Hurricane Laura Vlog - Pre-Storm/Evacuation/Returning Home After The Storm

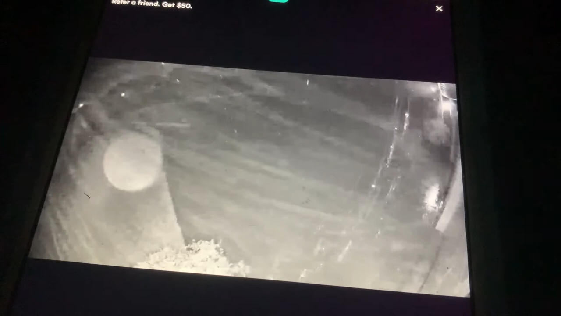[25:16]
Goodness. And although we don't have trees, you can kind of see the bush at the bottom.
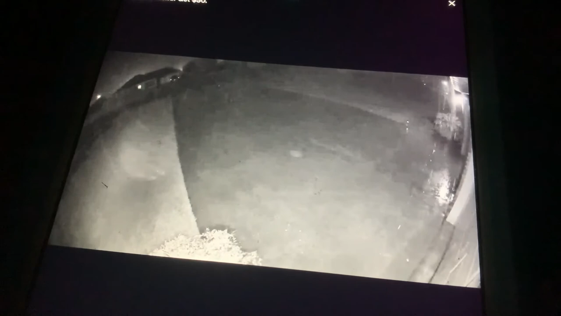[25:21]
And top right corner, you can see. Anyway, they said a good bit of Lake Charles is without power now.
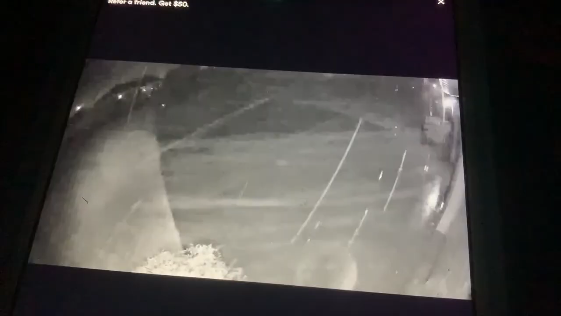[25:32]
So I wanted to film this while I still could. Some crazy stuff, man. All right, so it's a little after 1 a.m.